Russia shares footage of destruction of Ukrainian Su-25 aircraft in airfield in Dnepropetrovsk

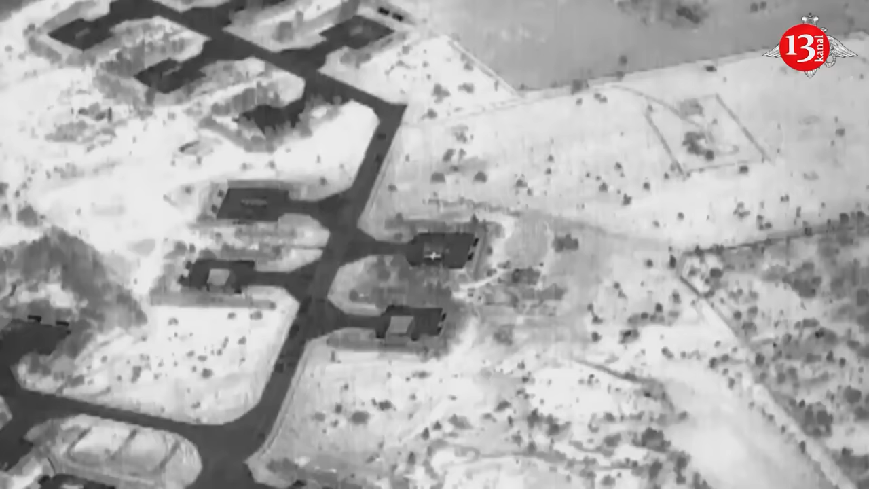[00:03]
Russian troops have destroyed Ukrainian Armed Forces Su-25
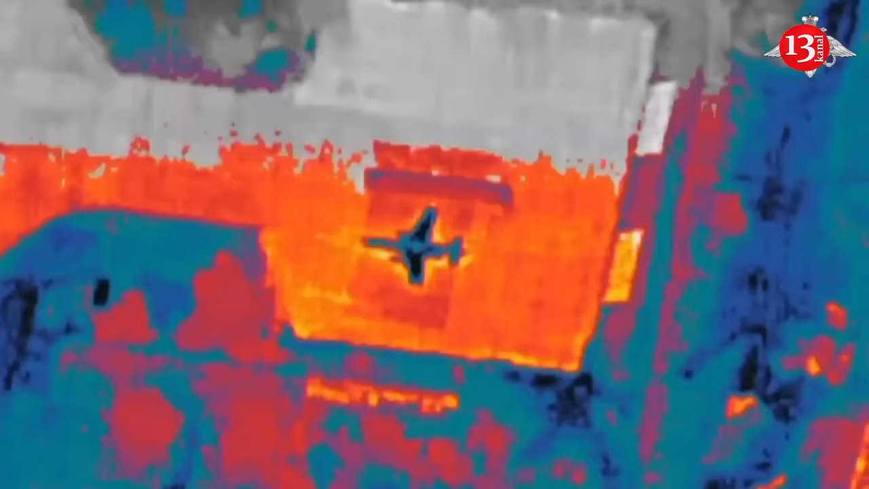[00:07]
aircraft with the use
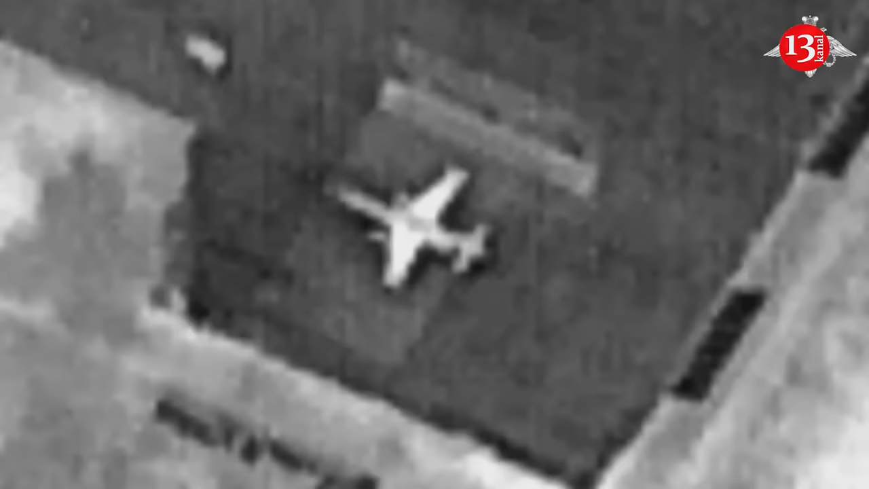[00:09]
of Lancet-3 loitering munition indulgent SIVO airfield in the Dnepropotrovsk region,
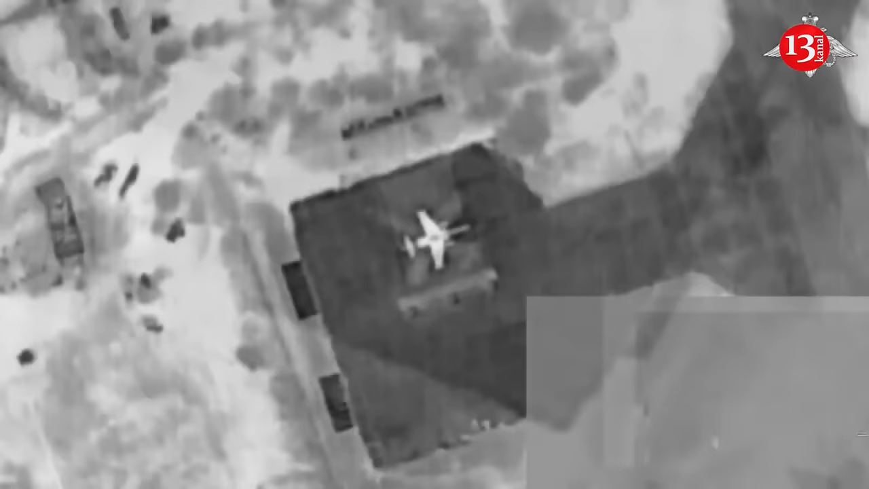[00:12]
Russian Defense Ministry reported on Tuesday. In a post in its Telegram channel,
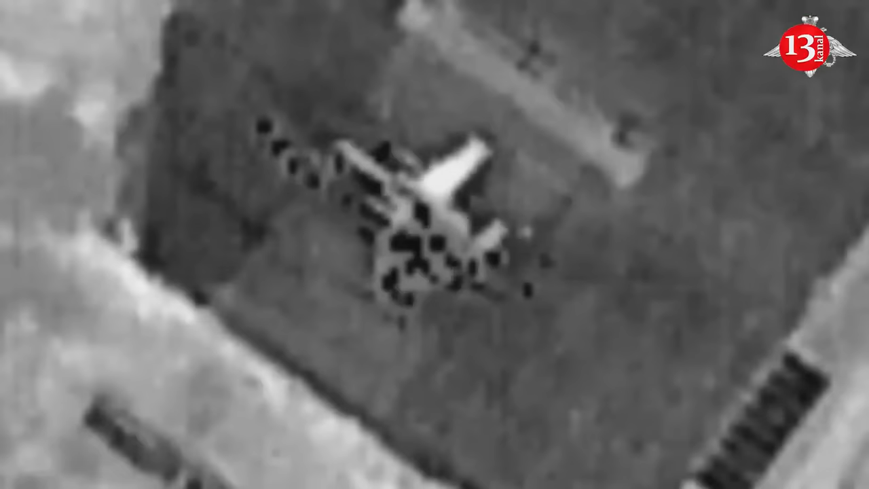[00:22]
the Defense Ministry stated that the aircraft was struck in the base of warplanes belonging to the Ukrainian Armed Forces, adding that the destruction of the aircraft is confirmed by objective monitoring footage.
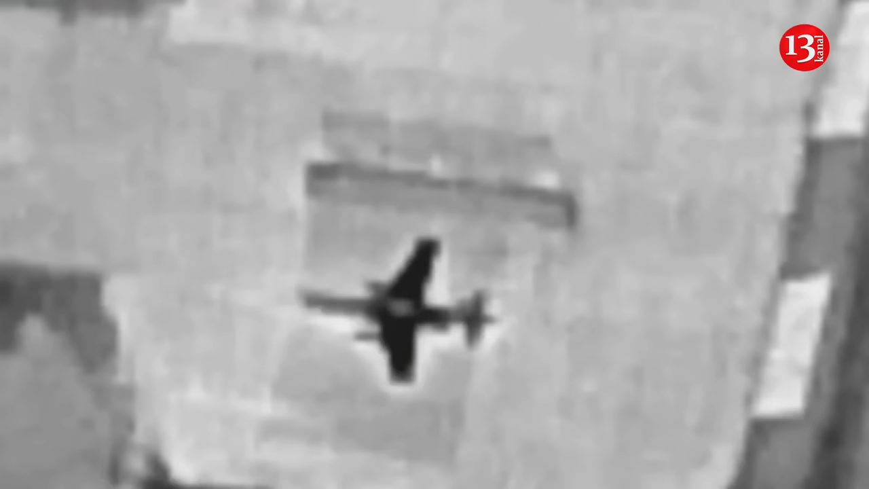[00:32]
The ministry shared the footage of the destruction of Su-25 aircraft.
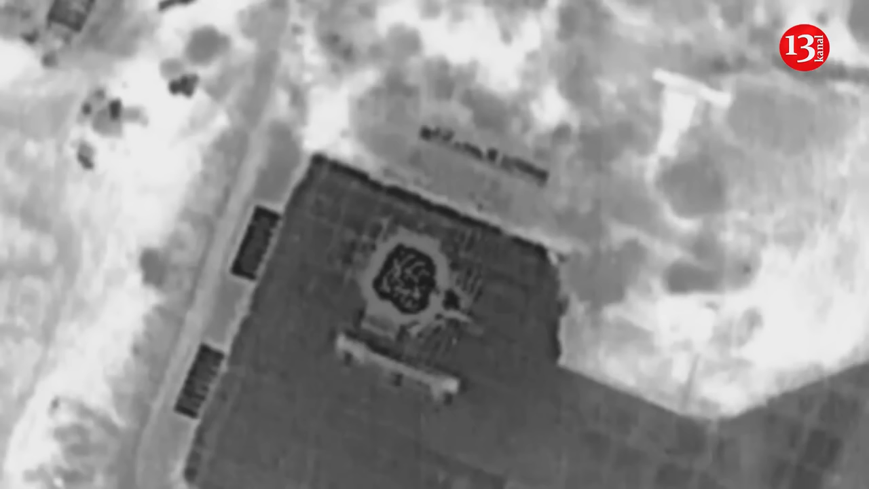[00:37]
This was not the first case of Russia striking a Ukrainian airfield in Dnepropotrovsk.